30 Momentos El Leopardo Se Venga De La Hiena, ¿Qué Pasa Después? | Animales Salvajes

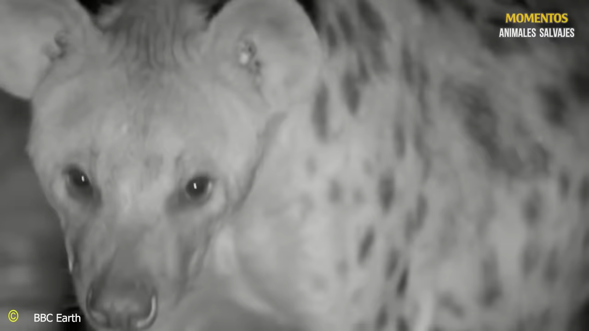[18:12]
Las hienas tienen la oportunidad de recuperar el aliento después de que la manada de leones ha
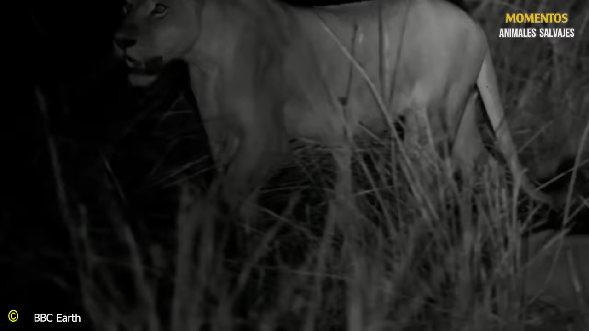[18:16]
temido su casa y luego aparecen silenciosamente para buscar comida gratis.
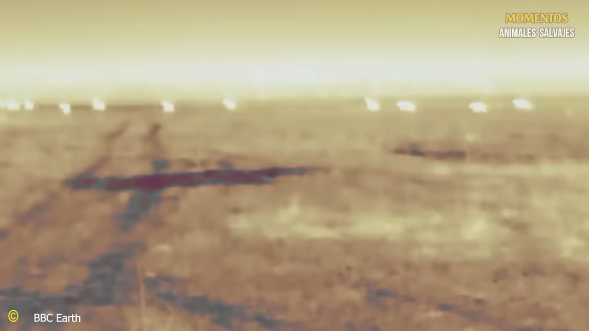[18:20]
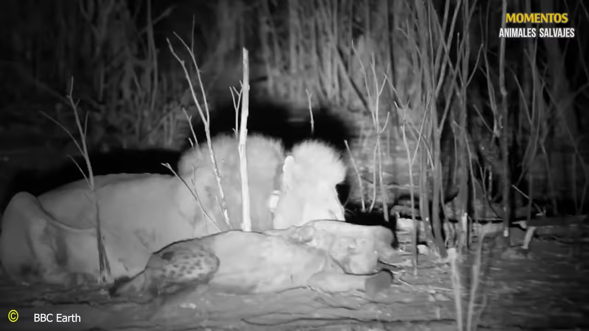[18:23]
El león macho castiga severamente a la hiena, matándola con un castigo tan cruel.
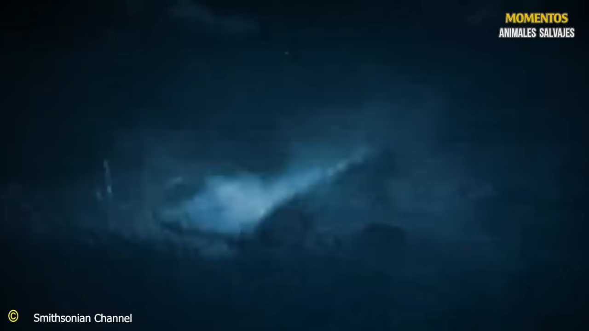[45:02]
Cuando uno de ellos quedó inmovilizado en el suelo, se produjo una andanada de golpes y mordiscos.